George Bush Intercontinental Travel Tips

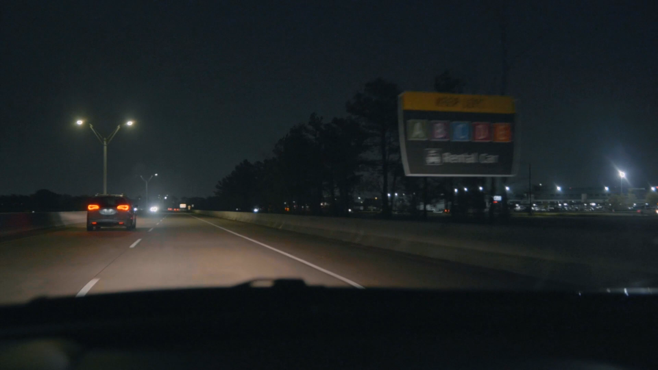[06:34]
Okay guys so as you're on your way entering Bush Intercontinental Airport you'll start to see a lot of signs and you really want to pay attention to it because these signs are going to pretty much help direct you to where you're going.
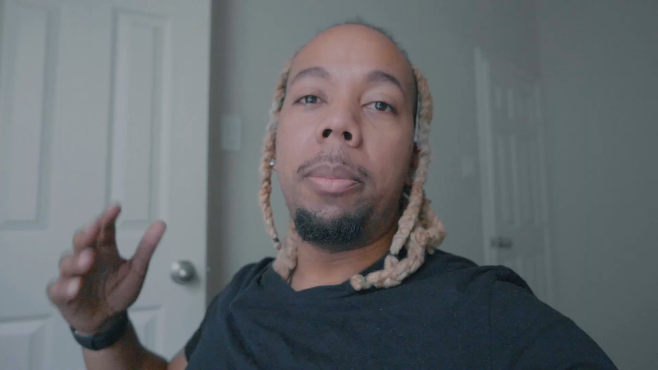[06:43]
So if you're going to the departures in Bush Intercontinental Airport first you're going to want to pay attention to the signs that are telling you which terminal to go to.
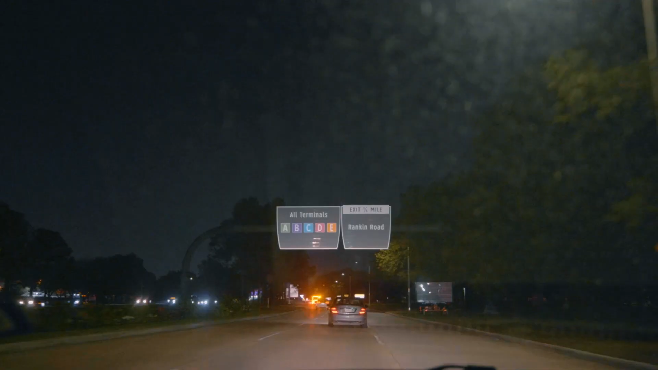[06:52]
For us Key was flying out of Frontier so I
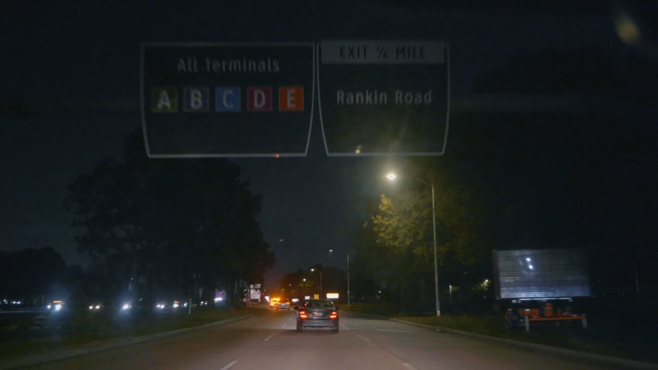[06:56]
saw a sign that said Terminal A
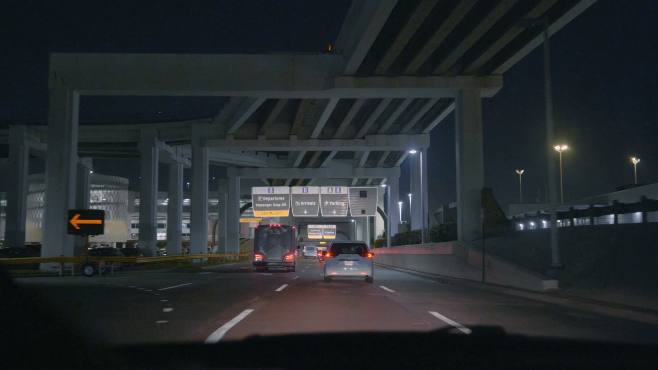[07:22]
departure that shows up actually is departure for B but you want to start passing all that and um then you'll start seeing like parking for AB continue to pass that and eventually you'll see like
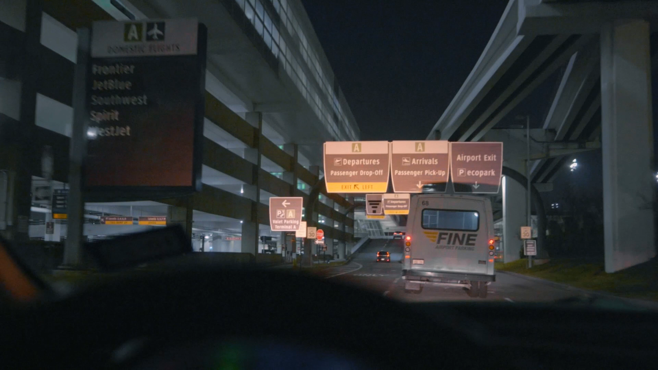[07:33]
a ramp that goes up and curves to the left and that is the departure for A. A lot of the flights out of Bush Intercontinental probably will be A unless you're actually going out of the country.